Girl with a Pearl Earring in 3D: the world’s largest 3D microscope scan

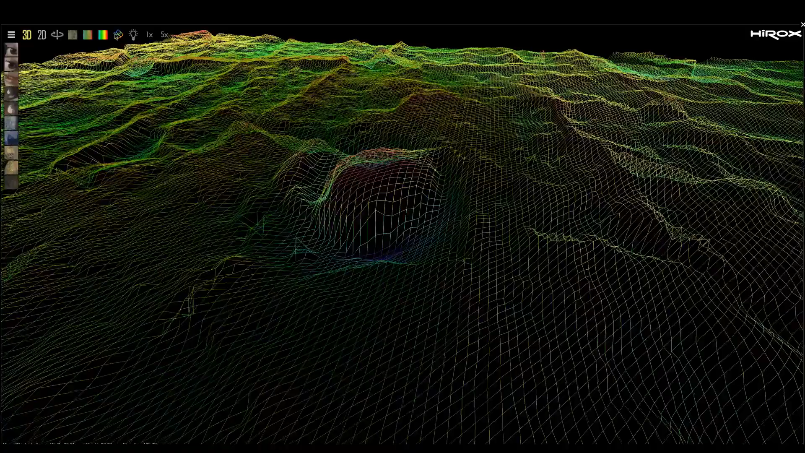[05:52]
the crack pattern but can also measure the height differences and we can
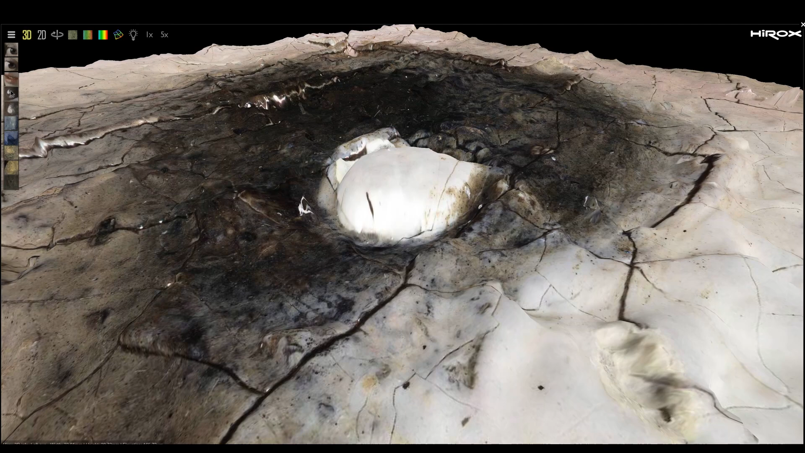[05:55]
use this as like a baseline for the condition of the painting now and compare it in the future we hope to any changes that occur this